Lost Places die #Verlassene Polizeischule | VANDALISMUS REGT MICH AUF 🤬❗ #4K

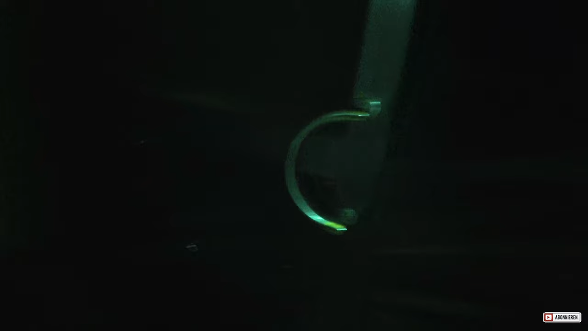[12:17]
Ah, hier ist alles voller Wasser. Der ganze Keller steht unter Wasser.
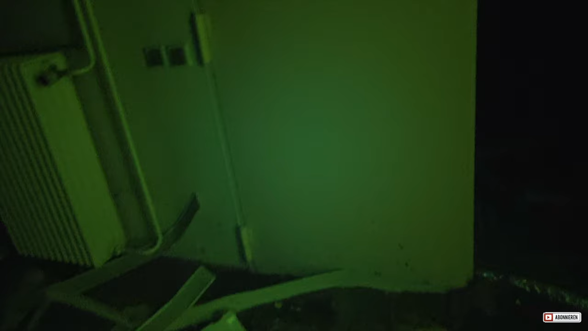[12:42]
Hier liegt irgendwas matschiges rum. Ich weiß nicht, was es ist. Hier sieht man es wahrscheinlich nochmal besser. Die ganze Oberfläche glitzert.
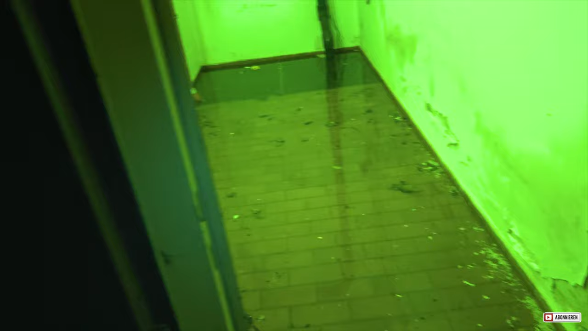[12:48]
Die glitzert, weil hier Wasser ist. Hier haben wir auf jeden Fall einen Schaltraum. Ich denke mal, ich werde mal kurz meine Taschenlampe rausholen.
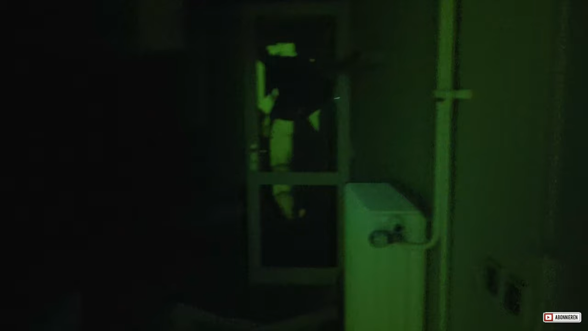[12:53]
Und dann werden wir der ganze Sache mal ein bisschen mehr Licht schenken. So, jetzt haben wir auch ein bisschen mehr Licht.